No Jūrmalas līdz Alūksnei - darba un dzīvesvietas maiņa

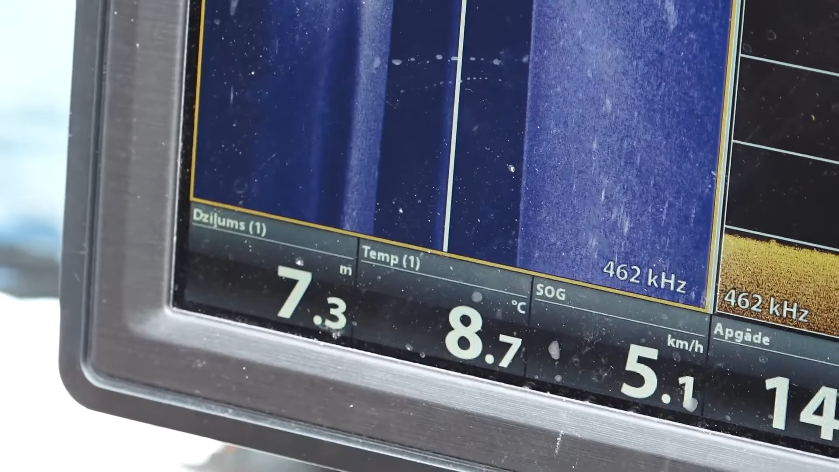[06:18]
On screen: depth 7.3 m, water 8.7°C, speed 5.1 km/h
Mūsdienās makšķerniekiem ir visādi palīgi līdzekļi, lai vieglāk būtu noķert zivi. Bet Andris lieto nevis makšķerēšanai, bet lai uzraudzītu un kontrolētu ezeru.
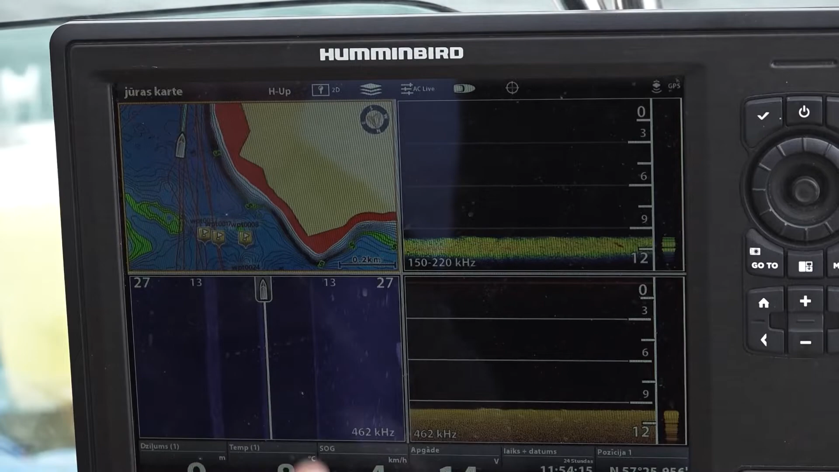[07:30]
Sāni skats un šitas ir apakšā. Te 9,9 metri uzdot to brīdi.
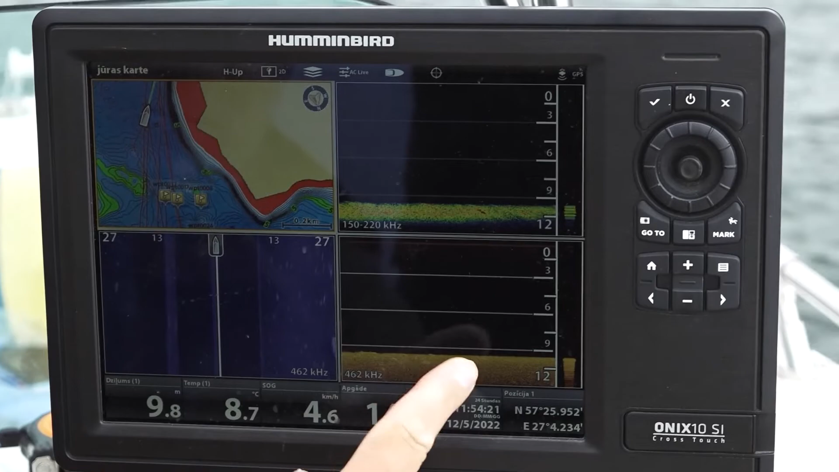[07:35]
On screen: depth 9.8 m, water 8.7°C, speed 4.6 km/h
Zivi viņa paši nav šajā vietā. Allūksnes ezars atklās Latvijas čempionātu spinningošanā no laivas 28.